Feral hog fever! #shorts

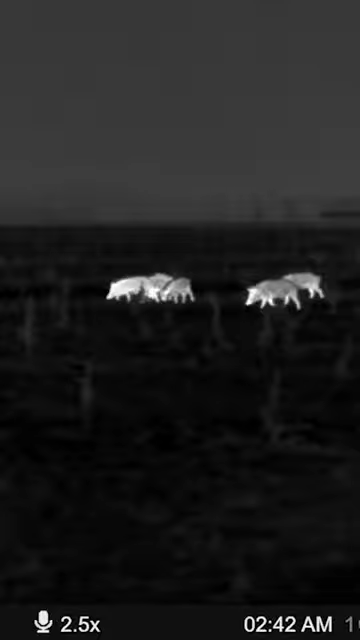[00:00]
So we get out there, as we're moving, they're moving, it ended up being a lot longer walk than we expected, but we finally get on them.
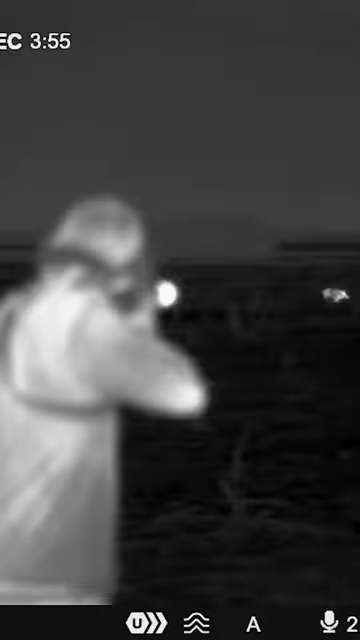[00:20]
They can't see us, they can't hear us,
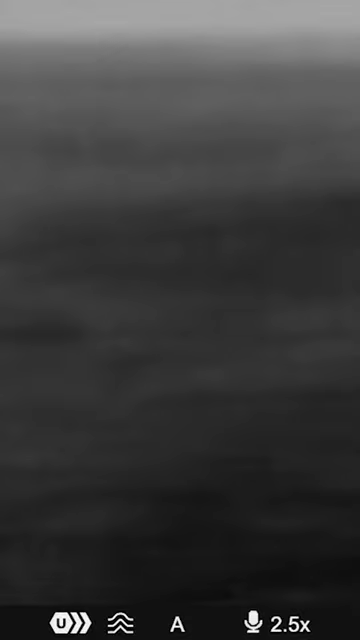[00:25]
and what's going to hit them with the 7.62, I mean, they're just never going to know what happened.
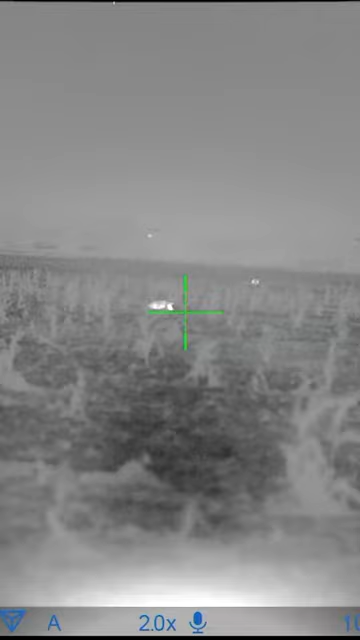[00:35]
So we get three down, and I think there's a few more that limped off with some lead in them.